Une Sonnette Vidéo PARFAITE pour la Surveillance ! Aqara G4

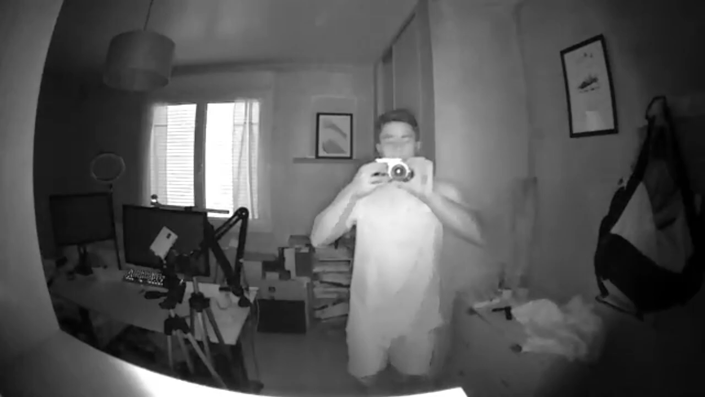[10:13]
combien de temps ça met en night vision Et je crois que c'est déjà le cas Avec la lumière infrarouge On peut voir que j'ai regardé Et on a l'impression que le volet il est très lumineux Sachez que c'est faux Le volet,
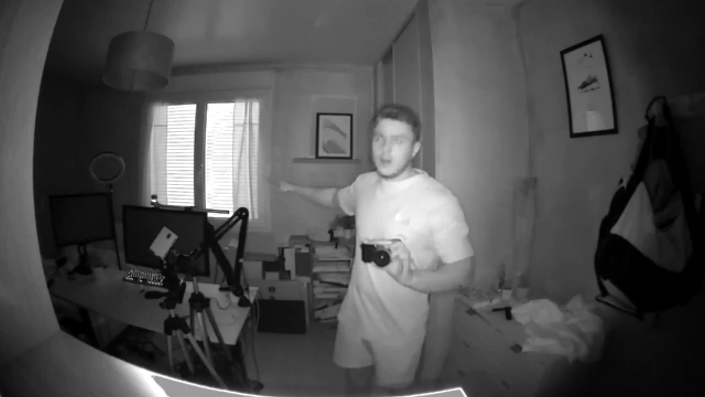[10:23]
moi je vois juste une lumière au-dessus Sinon tout est noir Mais je trouve qu'il absorbe bien tous les détails en fait De l'image Même si je suis quasiment dans le noir Il y a juste le reflet de mon clavier et de ma souris C'est tout Et on va voir si on voit bien ou non Parce que la nuit il peut se passer plus de choses que le jour En terme
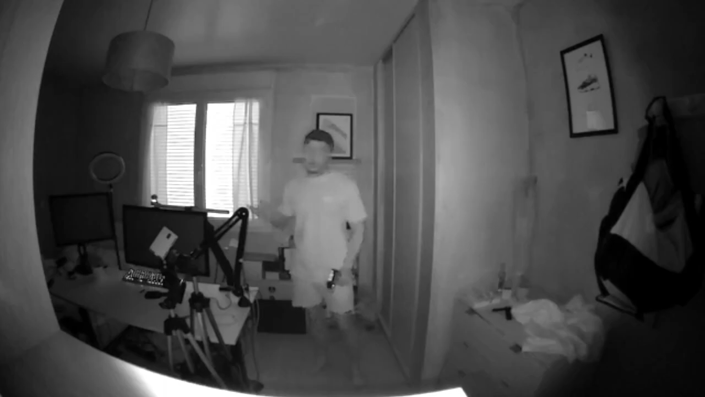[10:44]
d'intrusion Qu'est-ce que j'ai pensé de cette sonnette connectée et intelligente de la marque Acara ?